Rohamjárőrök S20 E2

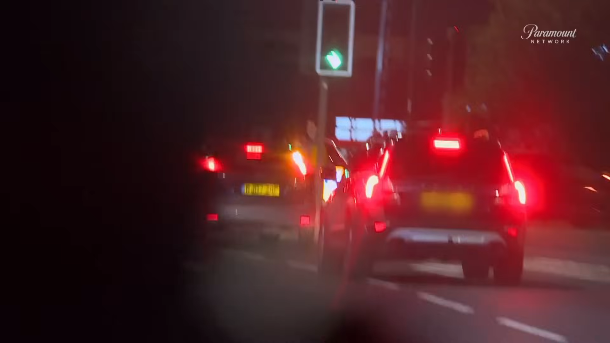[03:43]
Úgy tűnik, a sofőr kiszúrta Jim és Paul jelölt rendőrautóját.
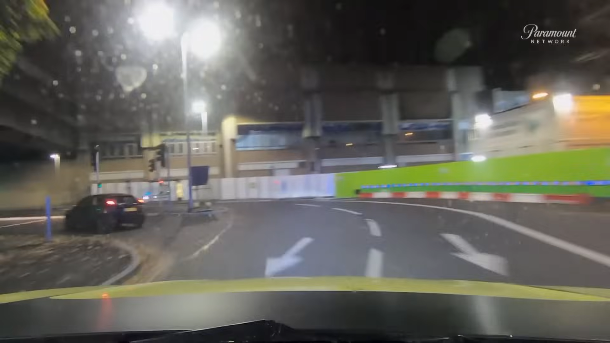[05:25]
A sofőr bármit megtesz a menekülés érdekében. Balra kanyarodott a Castle Boulevard felé. A szemközti sávban megy.
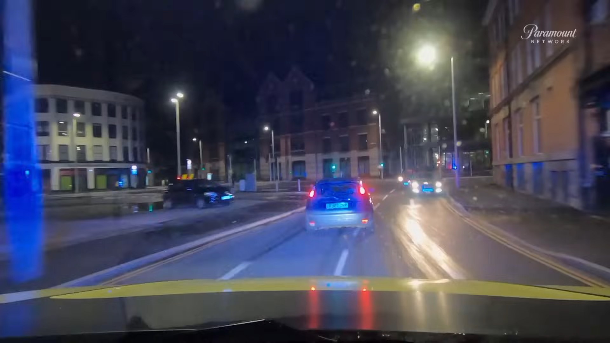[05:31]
Forgalom alacsony, kockázat közepes. Castle Boulevard. Elhaladtunk a jobb oldalon levő bíróság mellett. Közepes kockázat.
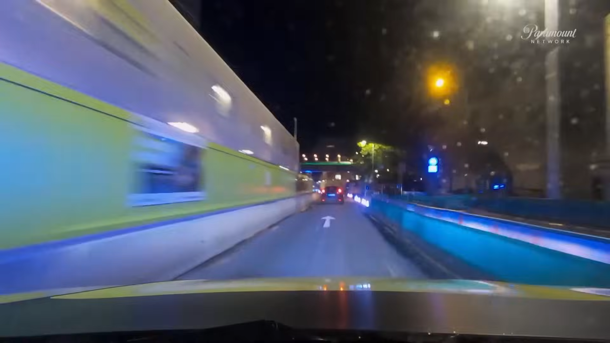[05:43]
Átszáguld az útépítési területen. Forgalom alacsony. Balra kanyarodott.
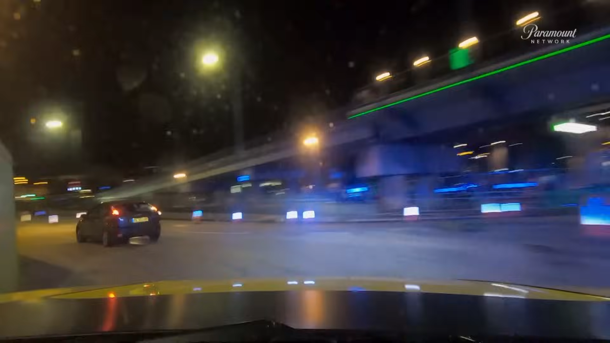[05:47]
És most emel a téten. A Middle Hill-en megy a vásártér felé. Lace Market felé tart. Magas kockázat.
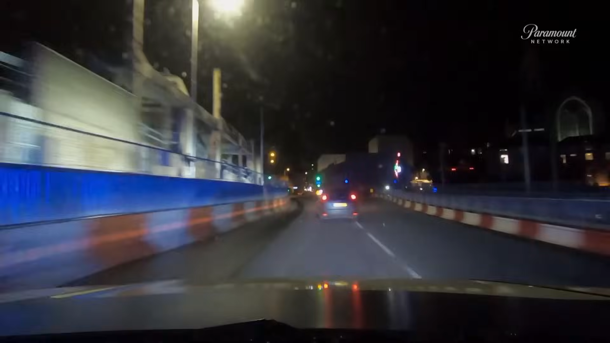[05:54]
Forgalmasabb városrész felé megyünk. Balra villamos van. A céljármű a jobb oldalon megy.
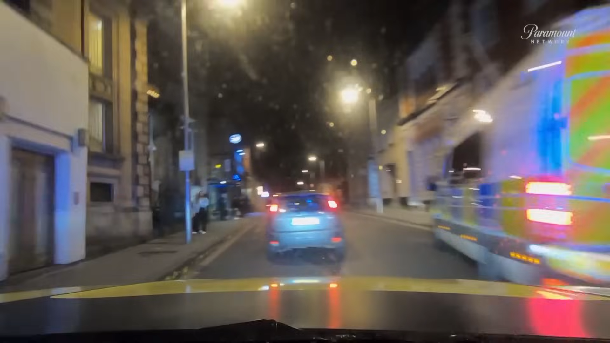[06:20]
Közepes kockázat, lelassított. A sofőr nagyon túl akar járni a rendőrök eszén. Még mindig közepes kockázat. Kiértünk a forgalmas részről. Így bepaszírozza magát egy busz mellé.
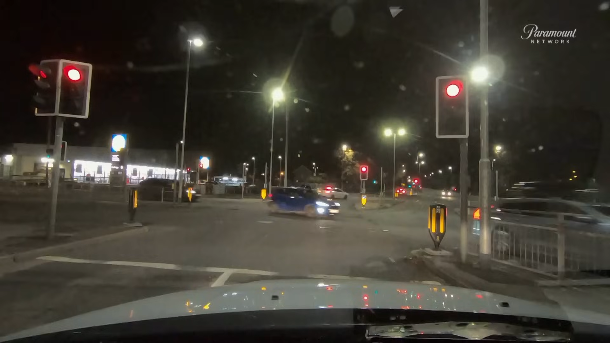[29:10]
Egy pillantás egy autóra. Q5 S-Line. És már mennek is utána.